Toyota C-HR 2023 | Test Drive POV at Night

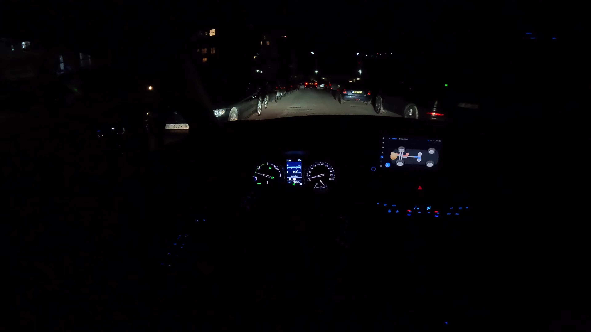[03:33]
chr from the front is the the more advanced version because it has the led lights on the rear so if you want to have those led lights with following lights on the turning signals you have to upgrade to the the more expensive version you can see it right there it has this following light really interesting it's a great car i see this car on on the streets in almost all europe there are so many people interested to buy this car and there are so many
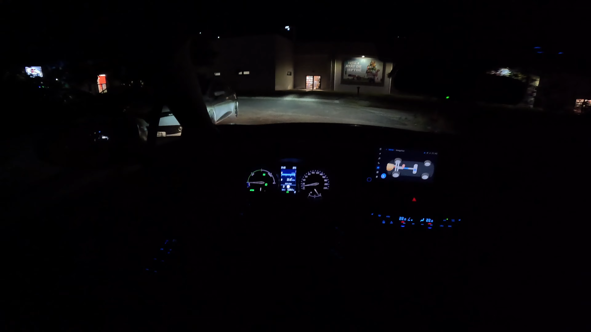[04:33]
it's a little bit higher 14.2 centimeters the ground clearance that mean you can go over the bumps without any problem and what i noticed today it's that the comfort over the bumps it's very good it is really really good
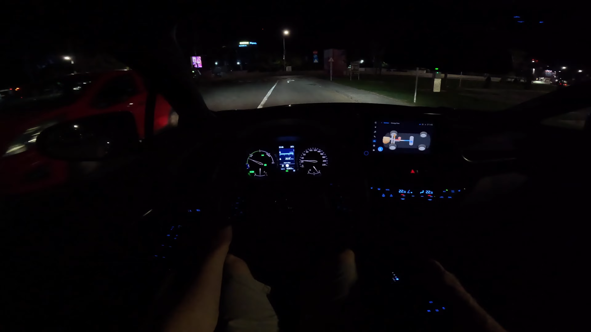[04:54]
now it's for the first time when i drive it in the night time and will be quite interesting to see the lights but i already make an idea and i see that the lights are quite quite fine still good visibility in the mirrors up down left right great visibility in the mirrors everywhere
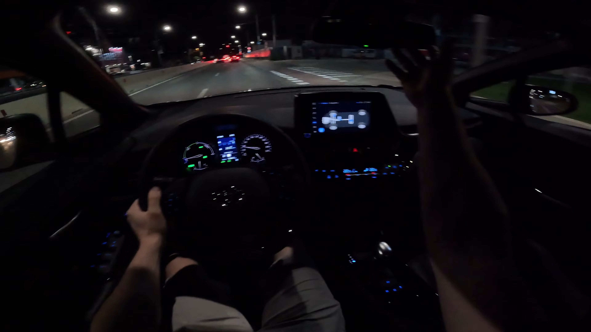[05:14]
i just turn on the climatic system on level one because outside are like 25 degrees but i will keep it on i will keep it low on 22 degrees here inside so we will make an idea on how it's the how will be the consumption but
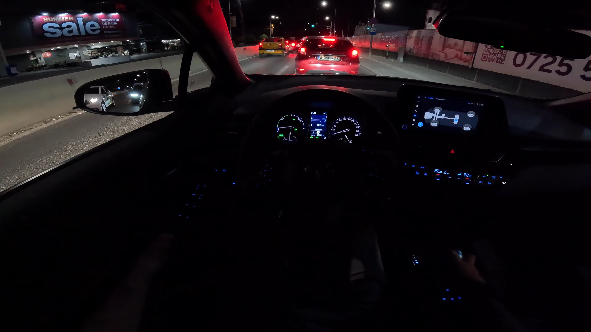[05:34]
it's it's quite pleasant it's silent inside it's it's a night ambient feeling here big windows great visibility also the a pillar it's relatively small so you have a great visibility in this area
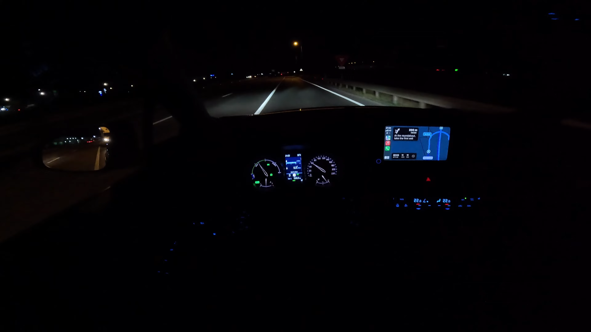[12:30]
want it you can see now right now we put it all the way higher so you can see a little bit higher that that's great that you can adjust it yeah it's great i mean i like the fact that it's it's bright enough and it's more than enough to see in front of you to be honest if i didn't know
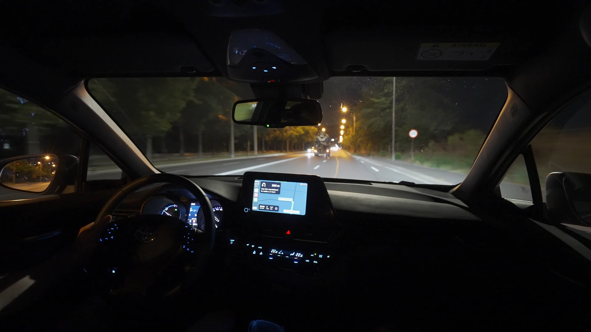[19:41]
use the roundabout to make a u-turn
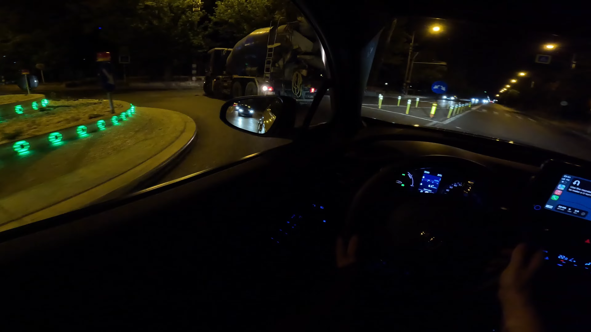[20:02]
right now we are driving only in electric mode i can hear the electric engine
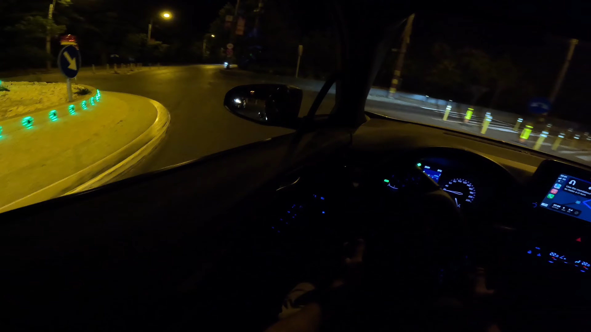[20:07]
wow it's so agile so light it feels so light the only thing that it doesn't feel it's sporty uh don't expect to be sporty i mean the handlings are more comfortable than sporty i mean when you go left right it feels crazy crazy soft and comfortable but it doesn't feel
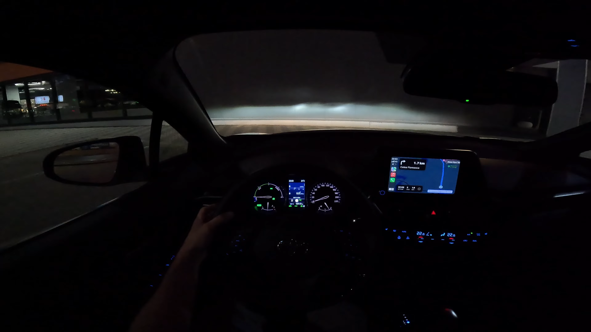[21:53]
the time that we have with the car and you already see the lights in the front and i will make a separate video uh where i will show you the the ambient light inside outside lights and i will use the other camera much better quality where you can see really really in detail uh but now you can see even the reverse camera it has a good view in night time even though it has a few lights here but in general it was good because i tried before as well so anyway that was the video guys